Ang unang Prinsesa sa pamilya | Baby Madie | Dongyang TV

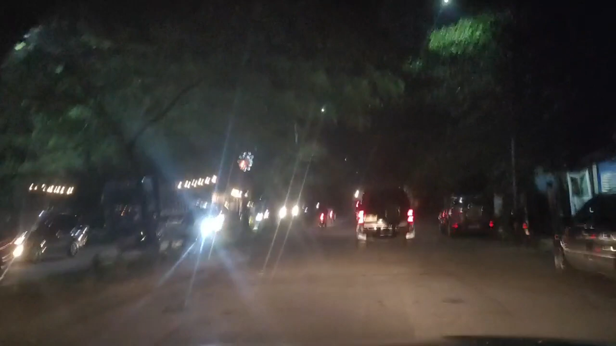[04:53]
Malapit lang yun, guys, sa Commonwealth lang yun. Kaya samahan nyo po kami. dadaan na naman tayo dito sa masayang lugar. Masaya na po ang panahon ngayon. Normal na yata. Sobrang normal na. Ayan o. Alas 9 na, pero buhay na buhay pa yung mga negosyo dito. Ayan o.